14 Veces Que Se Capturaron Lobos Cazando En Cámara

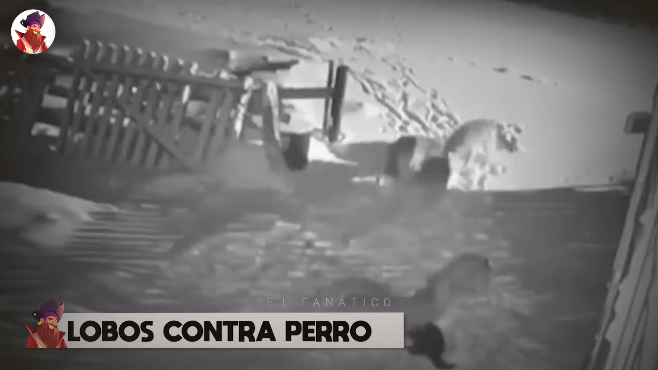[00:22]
Lobos contra perro Durante una tormenta de nieve, este pobre perro negro intentó proteger su propiedad ladrando a los lobos, pero ese fue su mayor error cuando se acercó ladrando al grupo.
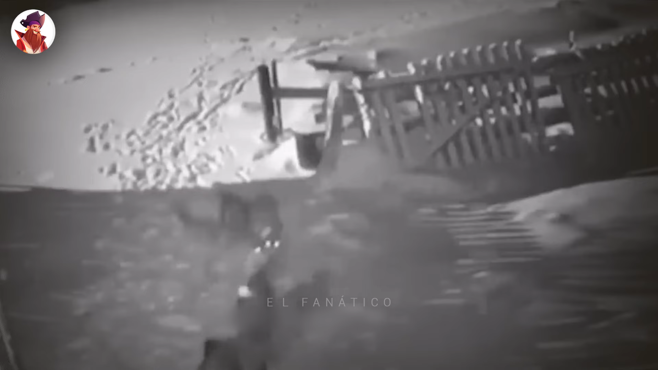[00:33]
Sin saberlo, sería atacado y muerto en segundos. Si se hubiera mantenido oculto, quizás los lobos no lo habrían atacado.
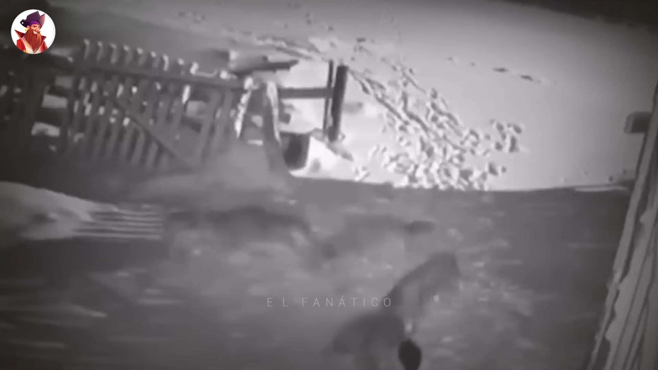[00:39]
Una manada de lobos se acerca a dos perros y ataca a uno de ellos. Uno de los perros está atado y no puede ayudar a su amigo y es evidente que hay demasiados lobos para que el otro perro pueda salvarse.
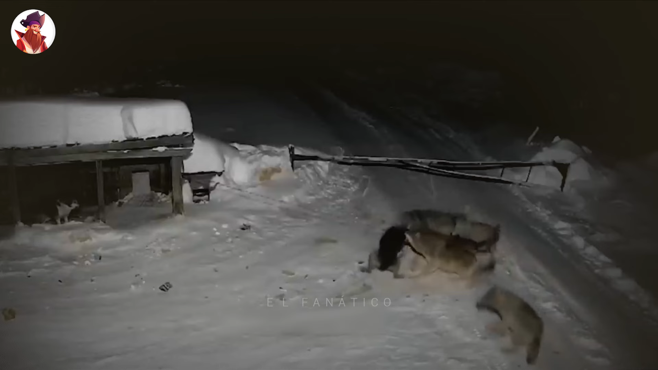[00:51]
Los lobos arrastran al perro más lejos del área para acabar con él.
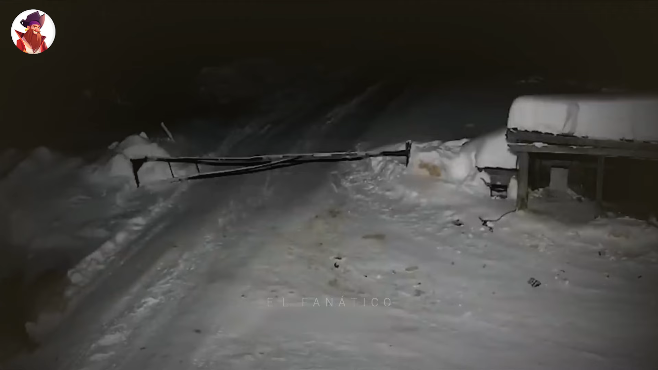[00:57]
En este video, un lobo se acerca a un pastor alemán, pero el perro está atado y extremadamente cauteloso cuando el lobo se acerca.
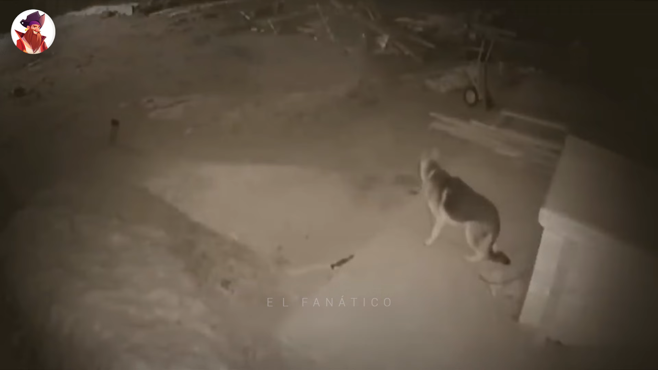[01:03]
Incluso intenta alejarse del lobo, pero no puede moverse mucho porque está atado. El lobo no ataca y se aleja. Y por alguna razón, en ese momento el perro se vuelve loco y comienza a ladrarle al lobo. Supongo que reunió valor a medida que el lobo se alejaba más. En este video, una manada de lobos ataca al perro de un granjero en medio de la noche y el perro no dura mucho cuando los lobos entran a despedazarlo hasta la muerte.
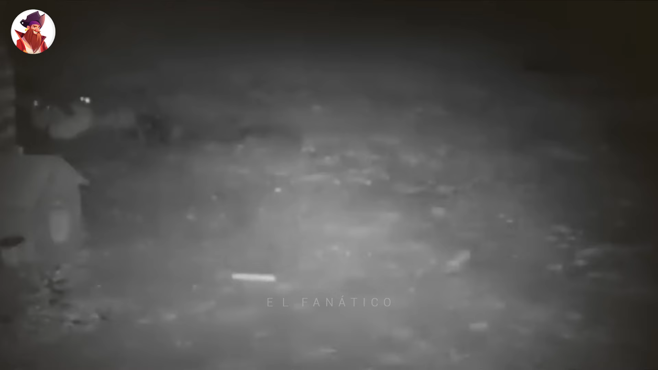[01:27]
Un perro atado paga con su vida cuando un lobo lo ataca en medio de la noche. Un perro es despedazado y matado por el lobo en poco tiempo.
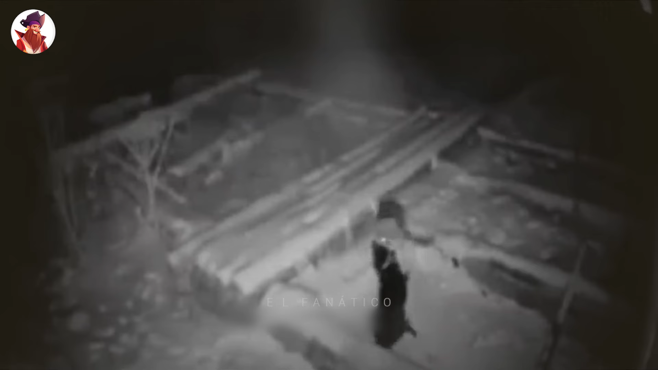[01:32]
Cuando el lobo intenta arrastrar al perro fuera del patio, tiene algunos problemas al principio, pero la cuerda eventualmente se rompe y se va corriendo con el perro muerto en la boca.
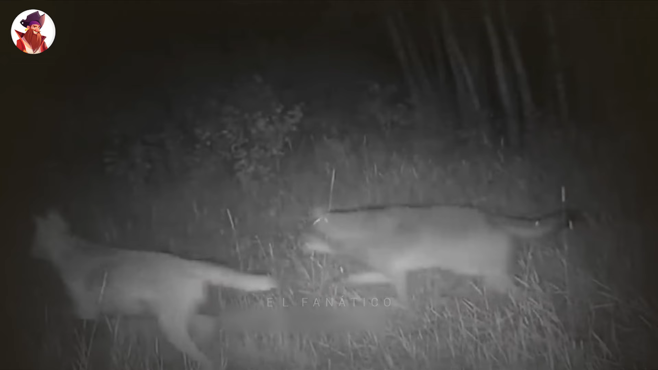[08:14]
Este video muestra una manada de seis lobos matando y devorando el cadáver de una cierva de cola blanca,
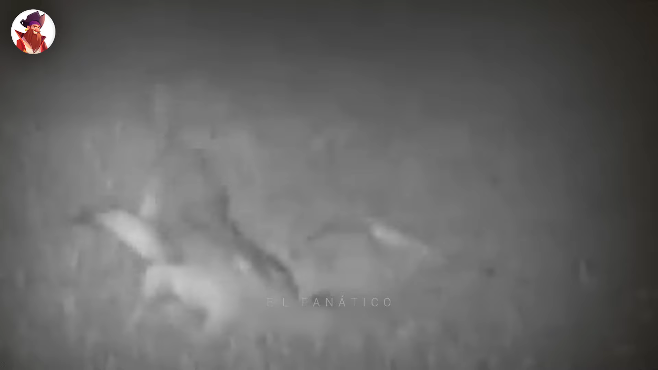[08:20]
todo en gran detalle en la cámara de seguimiento. Esta es verdaderamente una observación única en la vida. Algunas personas que conducían por una carretera captaron una de las persecuciones de animales más espectaculares cuando filmaron a unos lobos persiguiendo a un ciervo.
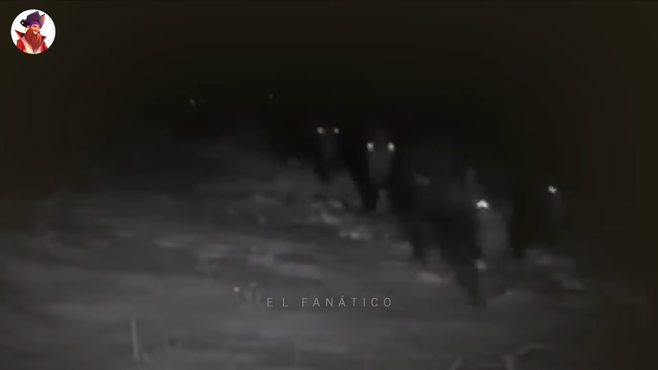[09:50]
Una manada de lobos está al acecho en medio de la noche, siguiendo a un gran grupo de jabalíes salvajes. No vemos el ataque, pero con la cantidad de jabalíes salvajes que acabo de ver,
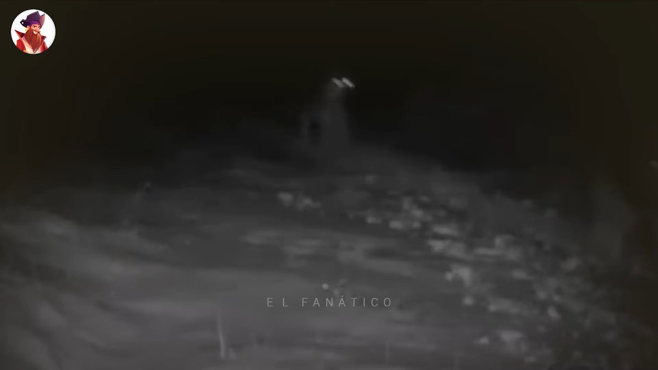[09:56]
creo que esta sea una caza fácil para la manada.
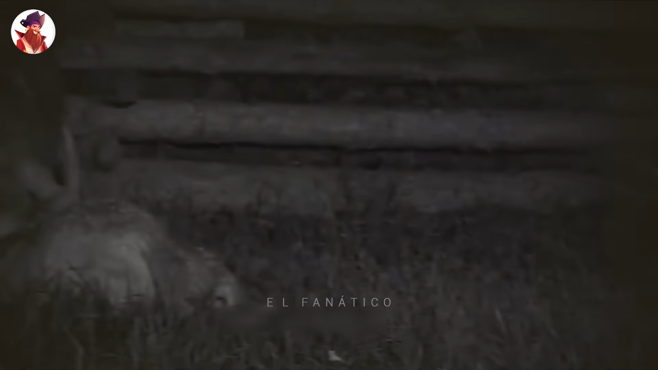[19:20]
Un lobo salta a un recinto lleno de ovejas y ataca a un cordero joven que cae al suelo. El lobo está emocionado por todos los animales disponibles para satisfacer su apetito. Así que se desata en una matanza.
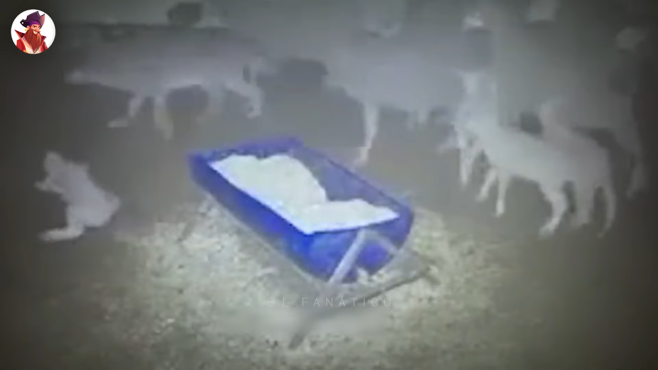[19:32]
Pero realmente no se decide por ninguno de los animales para comer. Normalmente, lugares como estos tienen perros para proteger a los animales, o al menos para avisar a los dueños de la intrusión de los lobos. Pero no parece ser el caso aquí.
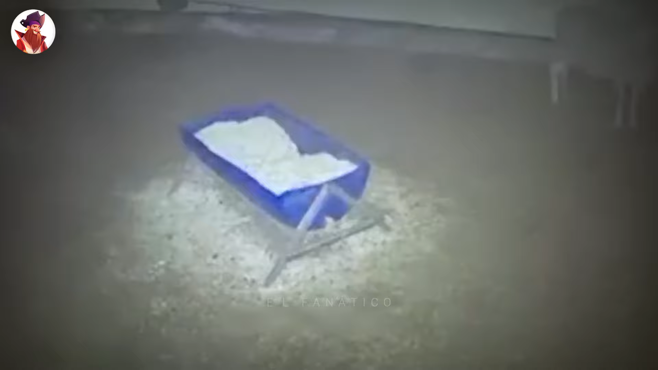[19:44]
Cuando un lobo salta a un recinto lleno de ovejas, todos los animales corren a cubierto, excepto una oveja que yace en el suelo.